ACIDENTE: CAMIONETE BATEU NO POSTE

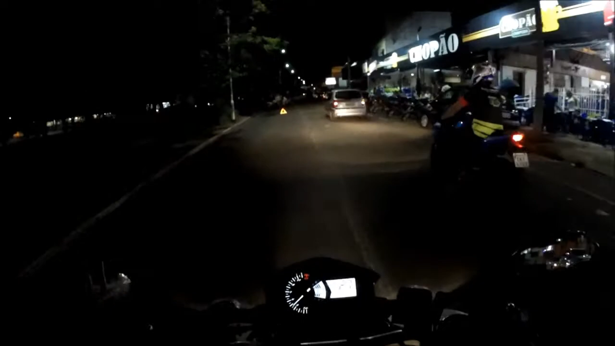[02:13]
É pra galera ficar atenta. Nossa, tem uma moto ali, cara. Espero que o cara não tenha se acidentado, feio. Aparentemente tá todo mundo bem. Mas vocês viram aí, galera. Um acidente. Sempre muito tenso.
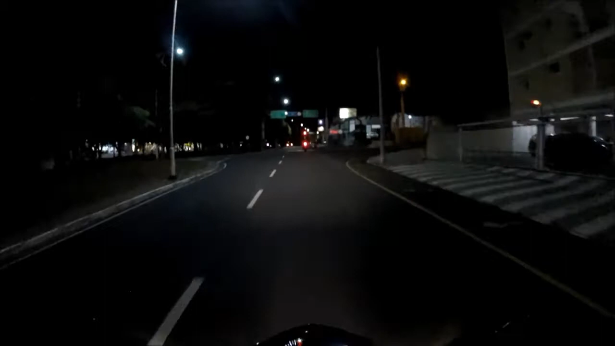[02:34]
A gente tem que ficar ligeiro aí nas estradas, nas rodovias da vida. Dentro da cidade, nas avenidas, nas ruas. Não pode dar mole, não. Tem que ficar ligeiro. Parece que tinha uma moto no meio ali. Nossa, mano.